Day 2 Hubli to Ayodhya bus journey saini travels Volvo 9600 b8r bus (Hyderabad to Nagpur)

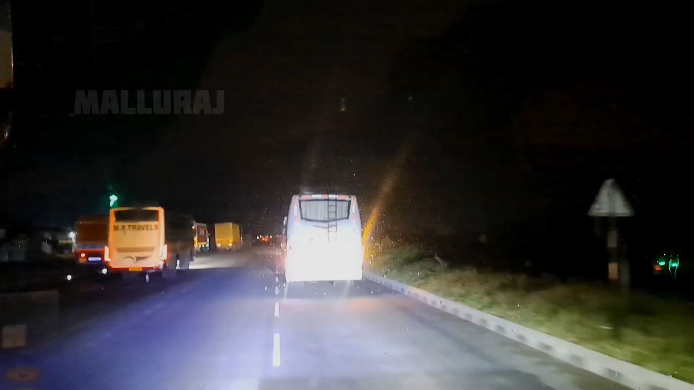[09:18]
ವಾಶ್ರೂಮ್ ಬೇಕು ತೆಗೆದು ಆಲ್ರೆಡಿ ಒಂದು 20 ಕಿಲೋಮೀಟರ್ ಮುಂದೆ ಬಂದ್ವಿ.
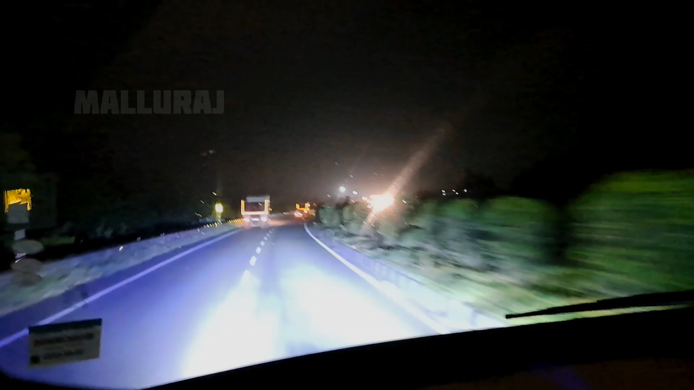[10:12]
ರಾಜ್ ಬೆಂಚ್ ನಾಲ್ಕುನೂರ 37 ಕಿಲೋಮೀಟರ್ ಇದೆ ಇನ್ನು.
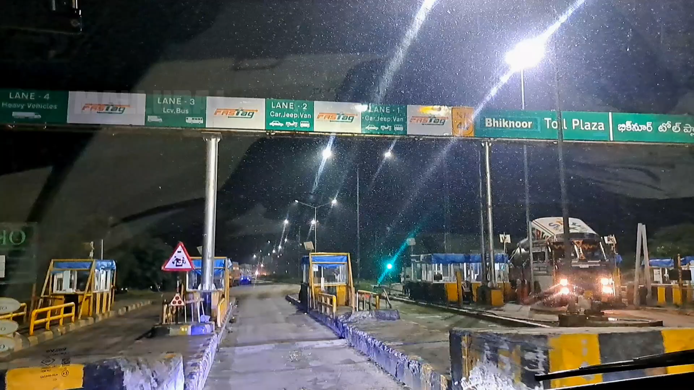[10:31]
ಕೊನ್ಸ ಟೋಲ್ ಅಣ್ಣ?
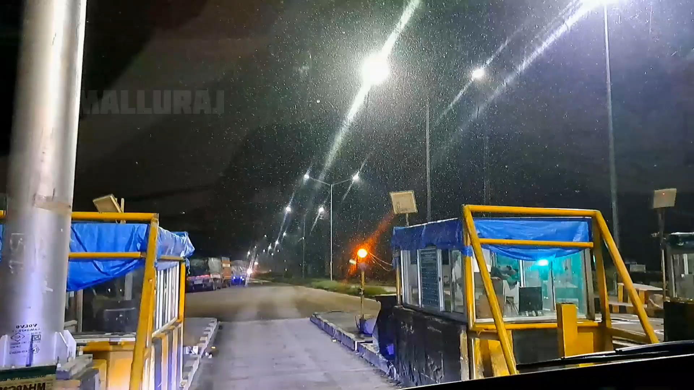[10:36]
ಬಿಗ್ನೂರ್ ಟೋಲ್. ಬಿಗ್ನೂರ್ ಬಿಗ್ನೂರ್ ಟೋಲ್.
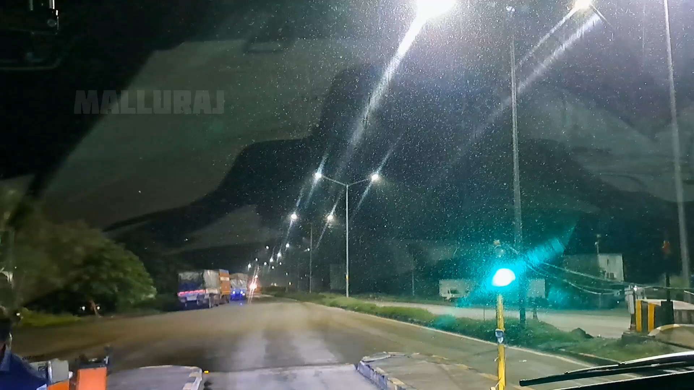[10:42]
ಒಂದು ಗಂಟೆ ಸಮಯ ಕರೆಕ್ಟಾಗಿ ಬಿಗ್ನೂರ್ ಟೋಲ್ ಅಂತ ಕ್ರಾಸ್ ಆದ್ವಿ.